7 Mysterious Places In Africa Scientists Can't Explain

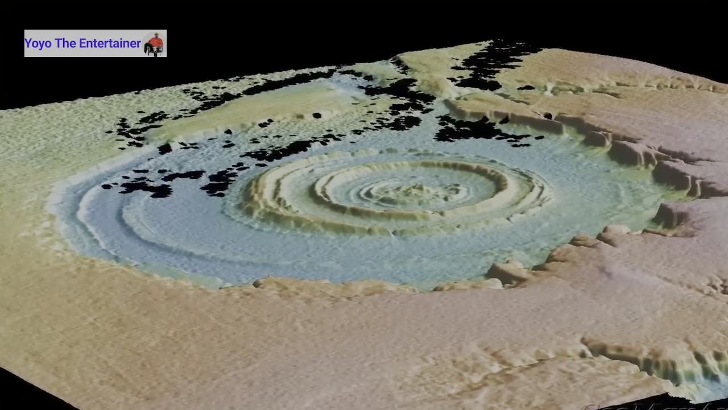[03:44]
The location is a circular landmark that has a striking resemblance to a blue eye when viewed from above.